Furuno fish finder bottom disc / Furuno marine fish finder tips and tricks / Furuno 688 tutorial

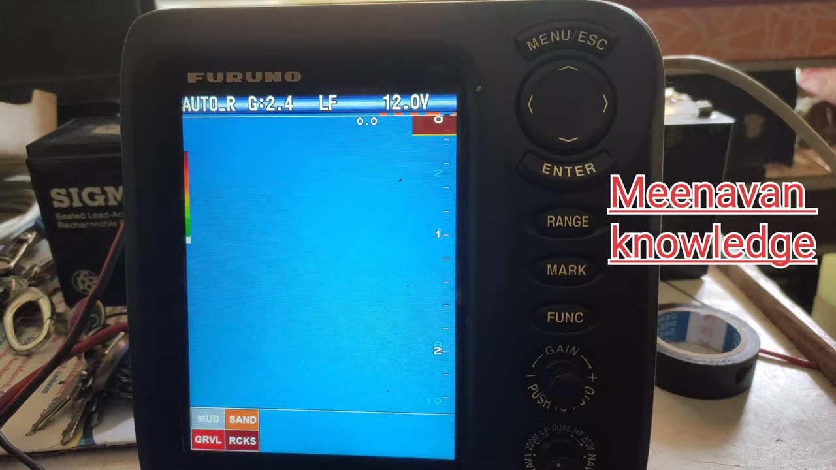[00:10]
So, let's see this model here, at the bottom line, it might be a bit more off, even 100, and so on,
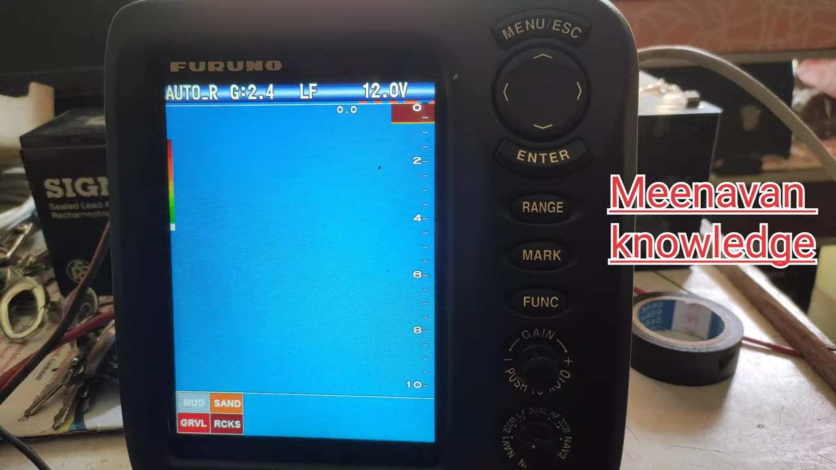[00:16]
the actual fact it will be all settled with their first, the same place will not be fixed in the long term,
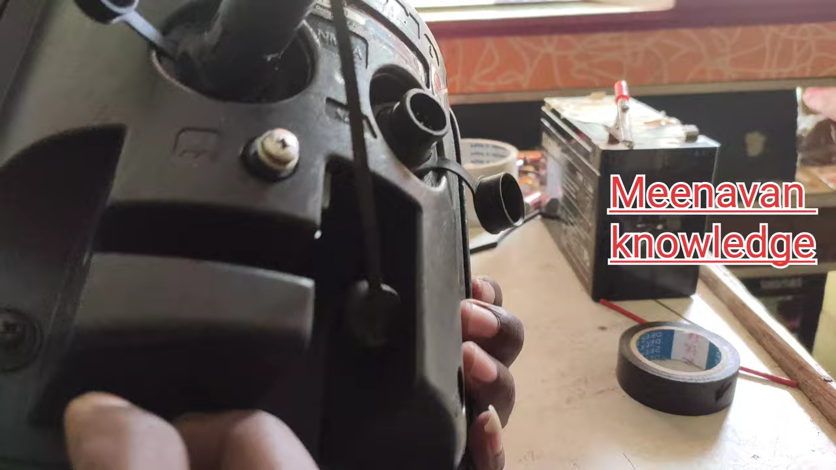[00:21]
it will always be the same clip in the screen and set it up,
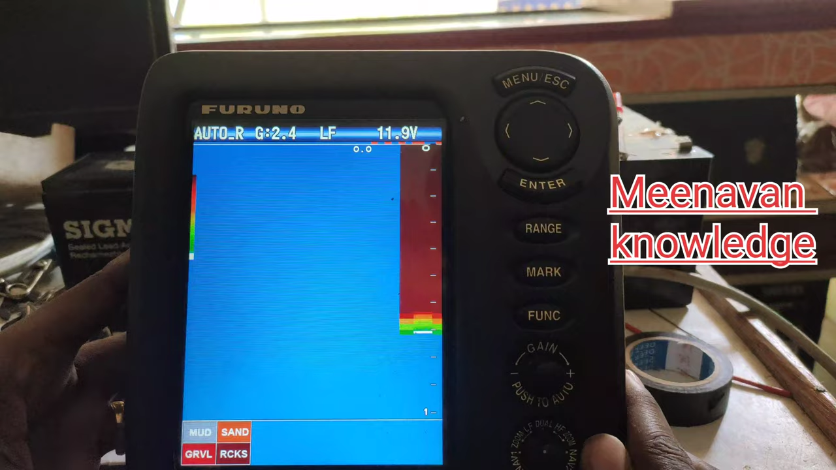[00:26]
If you want to choose menu, we click on a menu.
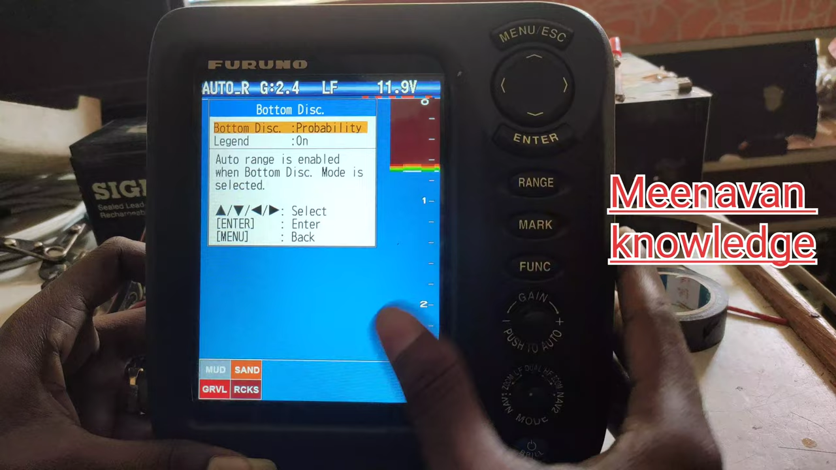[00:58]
so you can see everything on the screen so this is like a color that you have in the running so
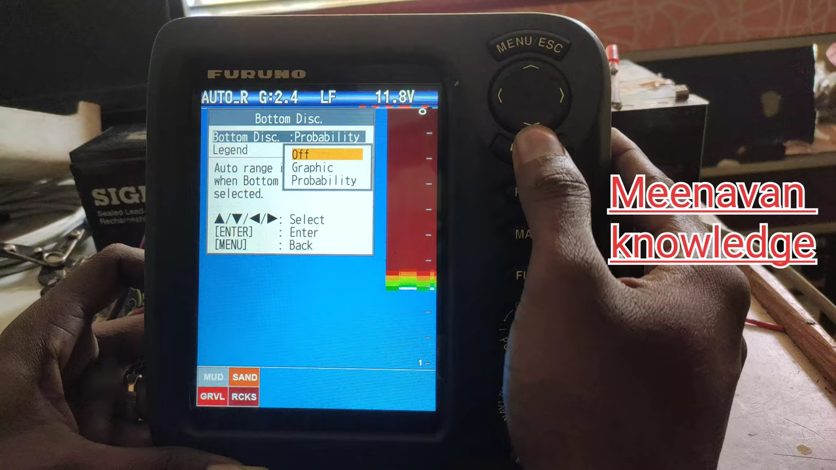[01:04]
this is a display so we can easily explain this this is the method